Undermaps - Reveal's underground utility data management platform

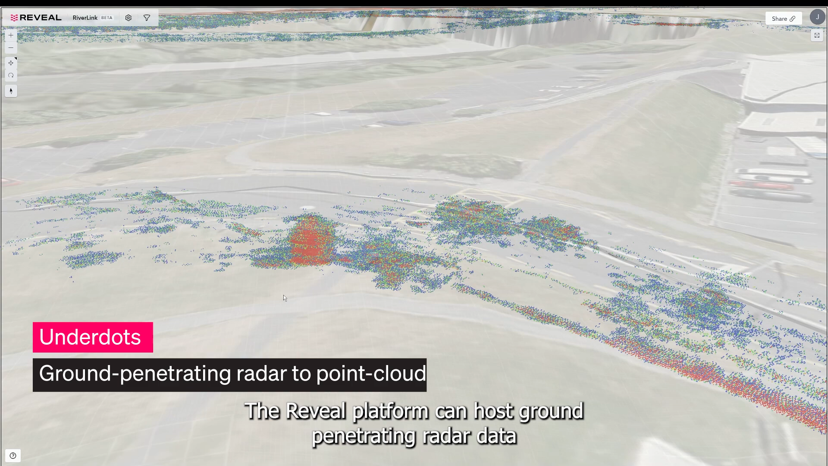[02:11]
The reveal platform can host ground penetrating radar data processed with our under-dot service,
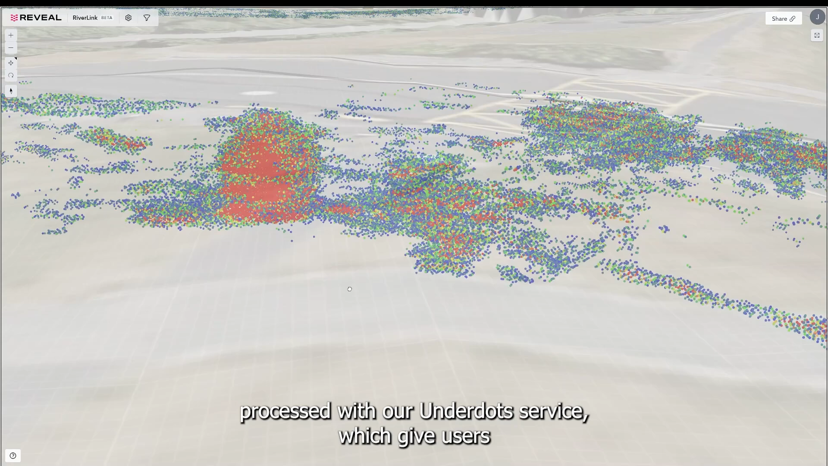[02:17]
which gives users an intuitive visualisation of the subsurface environment.
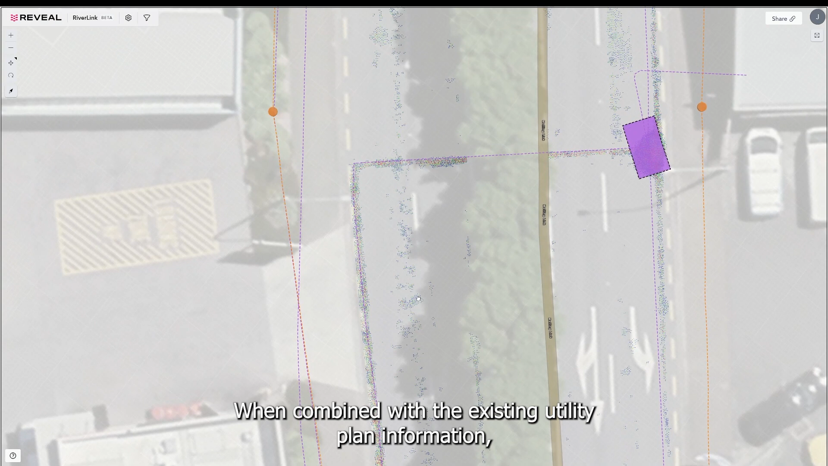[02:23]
When combined with the existing utility plan information, it becomes very easy to see where the unified utility model can
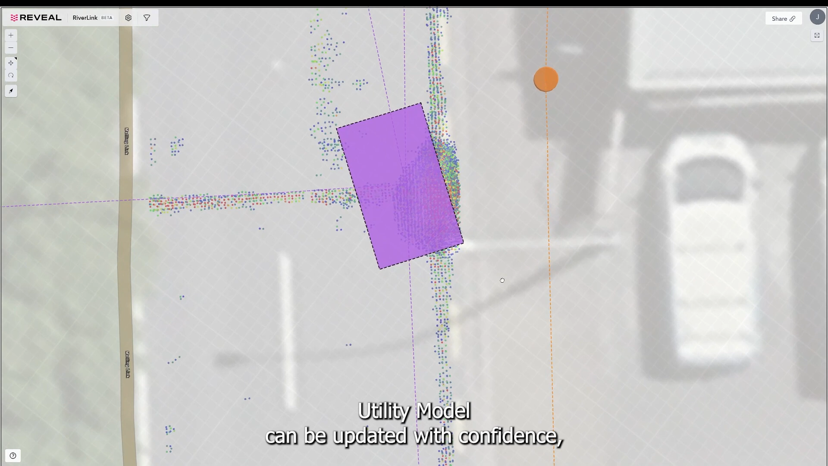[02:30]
be updated with confidence or where there are still areas of risk that require further investigation.
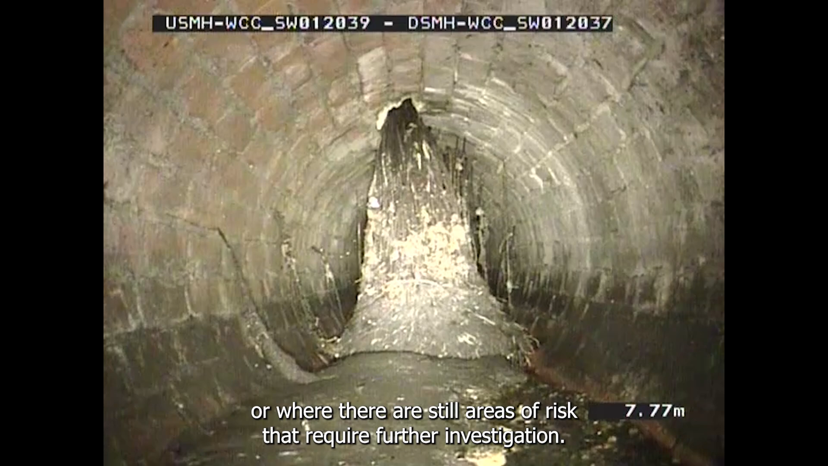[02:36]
Finally,
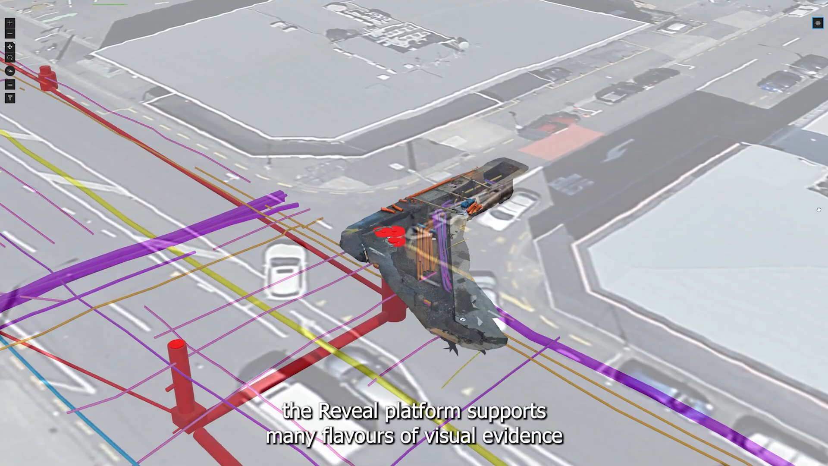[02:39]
the reveal platform supports many flavours of visual evidence,
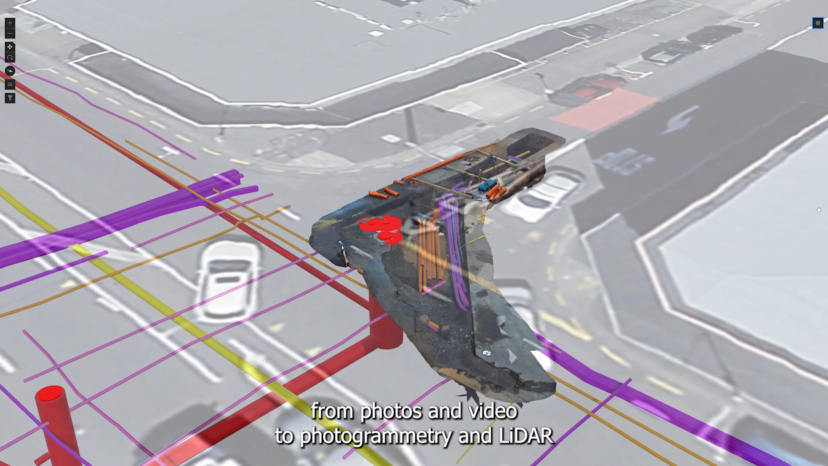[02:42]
from photos and video to photogrammetry and lidar point clouds.